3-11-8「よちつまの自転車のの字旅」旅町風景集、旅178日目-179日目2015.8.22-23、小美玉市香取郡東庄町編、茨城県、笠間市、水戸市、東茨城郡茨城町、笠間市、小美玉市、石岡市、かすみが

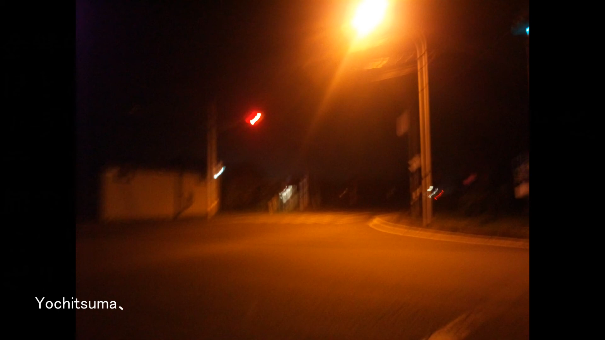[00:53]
夜の風景でございます。水戸なんかも通っていきますよ、よろしくお願いいたします。ネットカフェに向かって自転車で移動しております。ご覧のようなところも通っていきますよ、茨城町とかね。
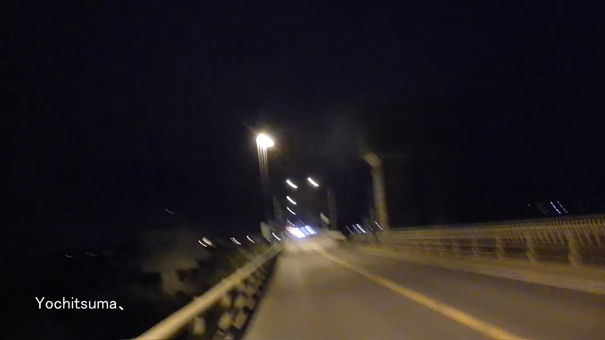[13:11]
ここの橋をね、渡って、トネ川を越えると千葉県ですね、